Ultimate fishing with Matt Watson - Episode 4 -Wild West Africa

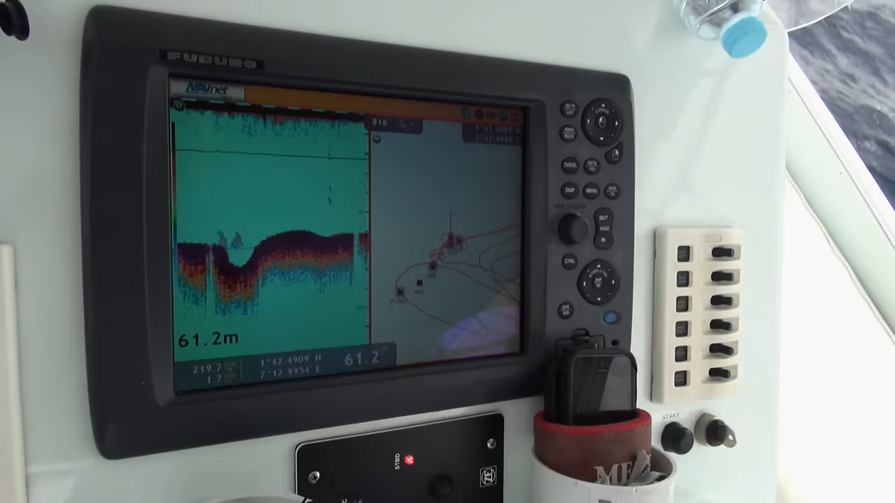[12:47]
On screen: depth 61.2 m
Kurt's marking them on the sounder. He's just said 45 metres down.